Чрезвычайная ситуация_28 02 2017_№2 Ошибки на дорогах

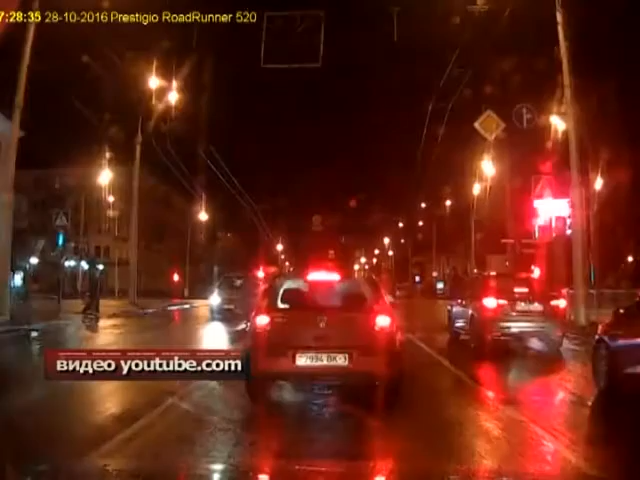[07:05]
От удара об автомобиль мужчина делает в воздухе сальто и падает на асфальт. Прохожие тут же поспешили на помощь. Что касается непосредственно областного центра, более половины дорожно-транспортных происшествий, это дорожно-транспортные происшествия, связанные с наездом на пешеходов.
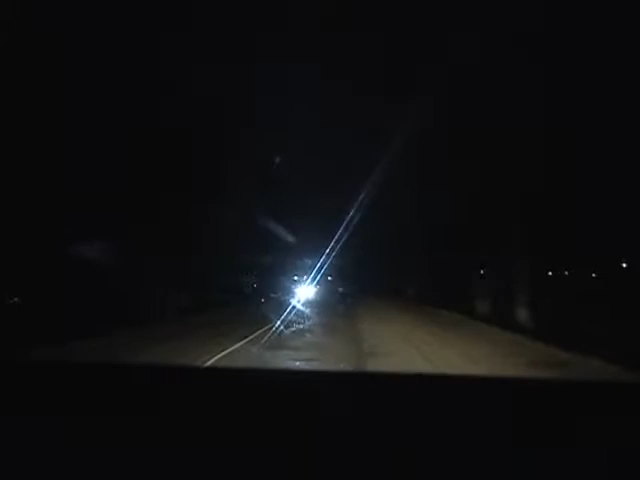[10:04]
Так, мы проехали уже около 500 метров. Пешехода не видно. Пешеход заметен только лишь за 50 метров.